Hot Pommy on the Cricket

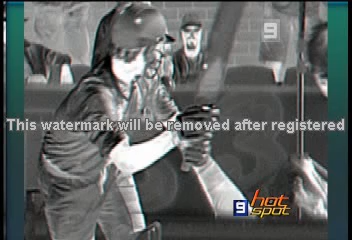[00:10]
I mean, you want to know how hot it is here in Adelaide, and he's steaming. Yeah, I think that's the sunburned Englishman back there.